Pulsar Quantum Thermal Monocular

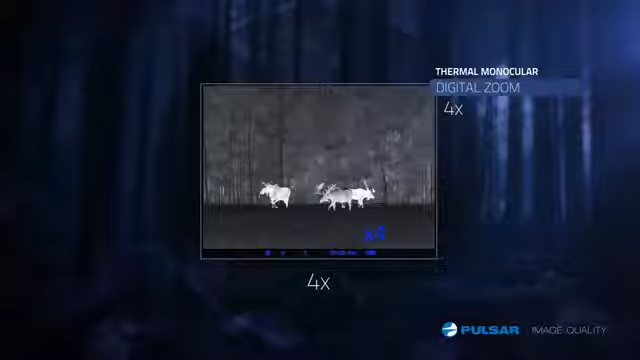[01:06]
The Quantum has seven different color modes for a customizable viewing experience.
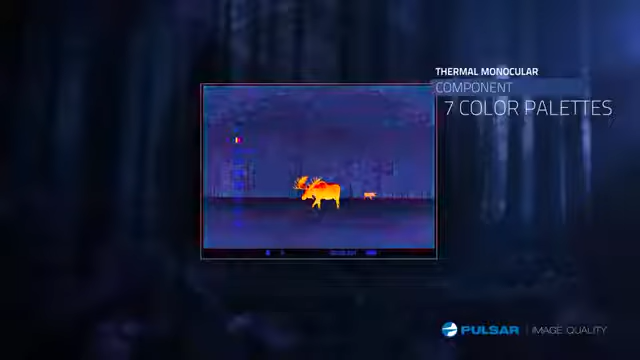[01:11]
The Quantum's three different presets rocks,
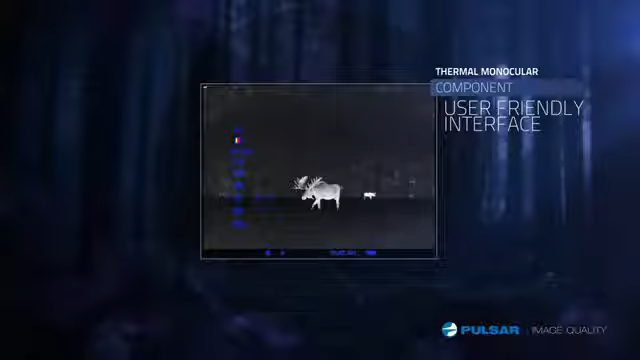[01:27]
The Quantum is packed with features and easy to use controls conveniently located on the unit's exterior.